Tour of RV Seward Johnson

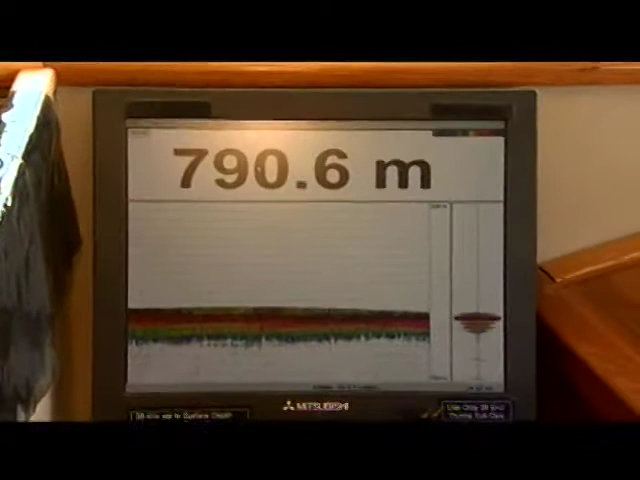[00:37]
On screen: depth 790.6 m
Well, on this ship here being a research vessel, we have a lot of electronics, a GPS system.
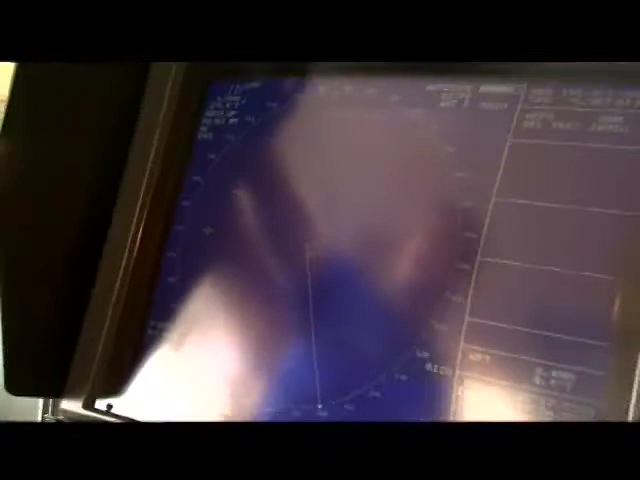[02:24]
The radar assists you in detecting vessels at night, and restricted visibility, as well as during the daytime.
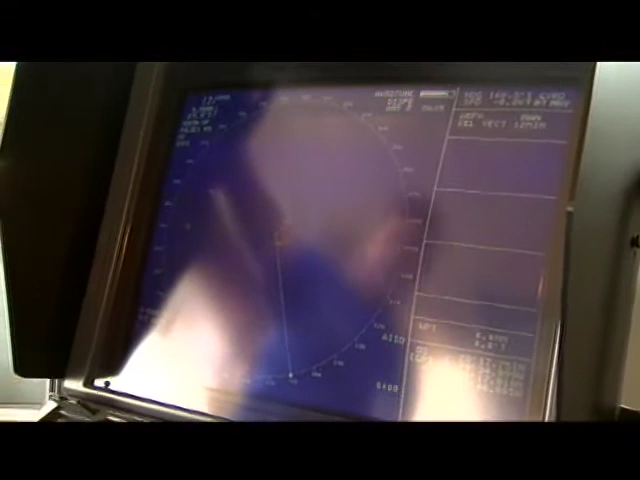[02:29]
A lot of time, we're cruising full speed, you know, just keeping an eye on items that may be adrift in the water.